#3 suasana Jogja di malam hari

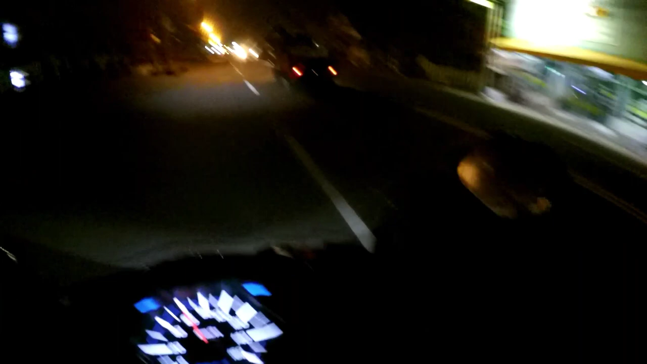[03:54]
sumpah cok enaknya riding jam segini tuh gini bro nggak macet
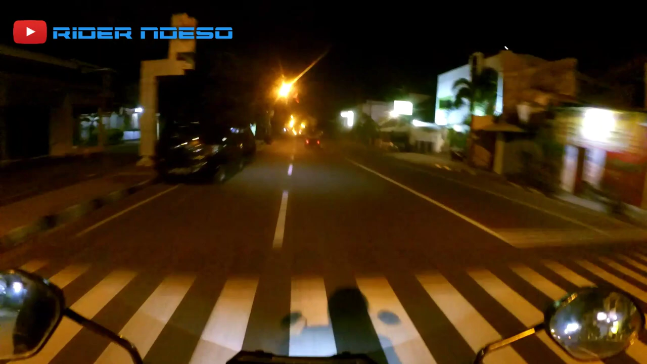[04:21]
baru lampunya nggak terang Pak polisi biasanya polisinya lagi makan jam segini kayaknya
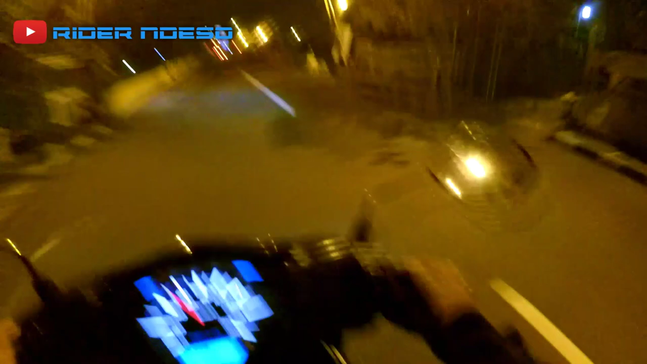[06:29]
Udah pasti ya, berangkat gitu. Nah, ini kalau lurus ke sana itu sampai Cakrem. Dan aku belok ke kiri aja arah Tugu. Waduh. Gelap bro.
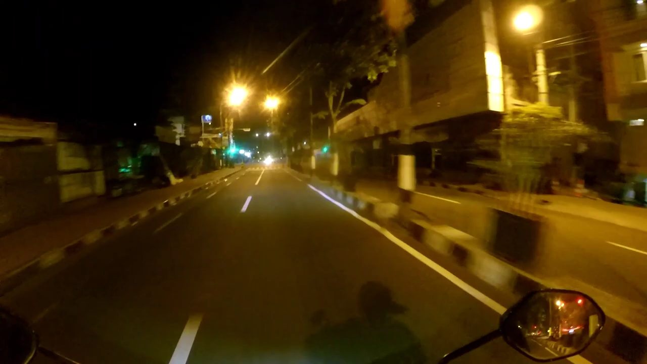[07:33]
Ayo, merah lah. Lah, gas aja lah. Gayang bro. Kita udah hampir sampai Tugu.
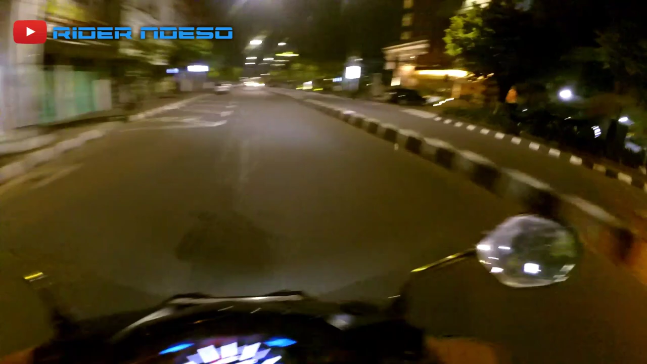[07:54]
Apakah masih rame? Kayaknya rame pada foto-foto jam segini.
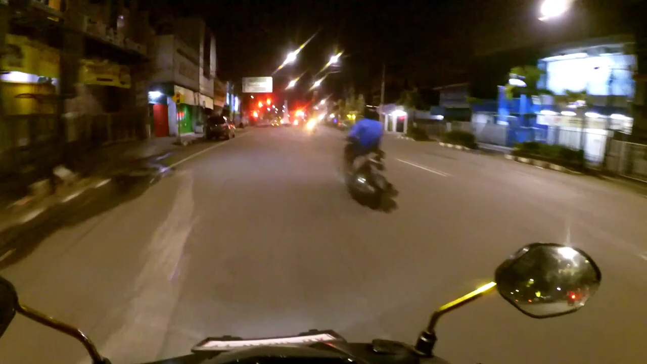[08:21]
Masih gak lumayan ya. Masih dikit lah. Tuh.